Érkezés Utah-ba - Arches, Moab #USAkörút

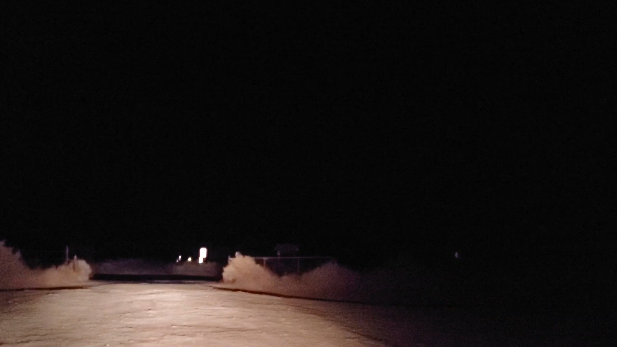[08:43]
A BLM 378-as site-nál. Bureau of Land Management állami tulajdonban lévő föld. Lesznek egy társuk.
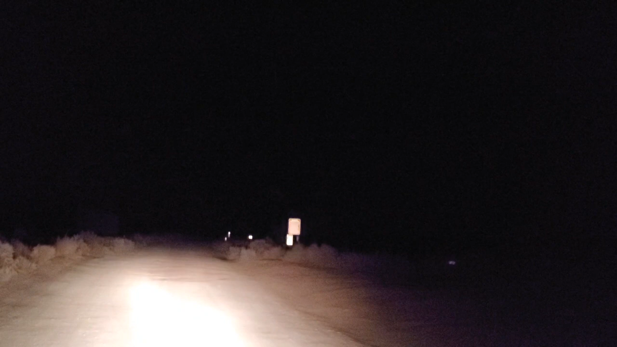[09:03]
Láttam az előbb valami lámpát, villanyt ott hátul, autóból kiszűrődőet.